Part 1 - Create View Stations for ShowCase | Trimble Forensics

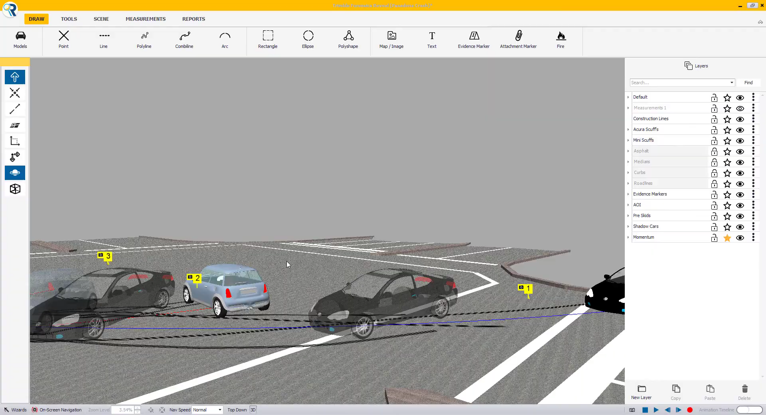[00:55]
If you want more accurately positioned viewpoints such as at the CCTV camera angle, you may want to be in 3D mode to make it easier for you.